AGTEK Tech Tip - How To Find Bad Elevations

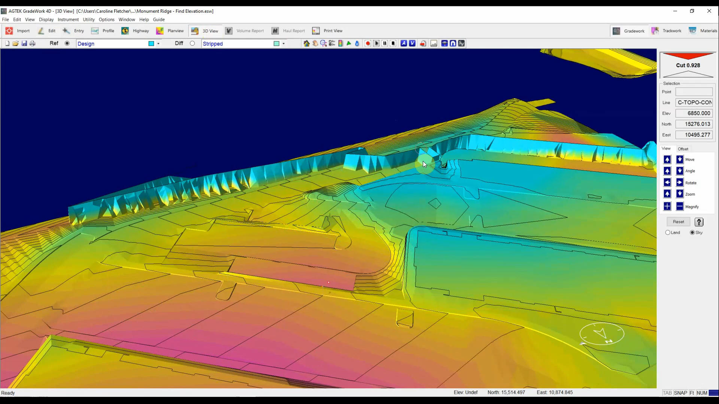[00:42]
So I'm going to drive over closer to it and then to figure out what's going on if this might be a bad elevation you hold down control on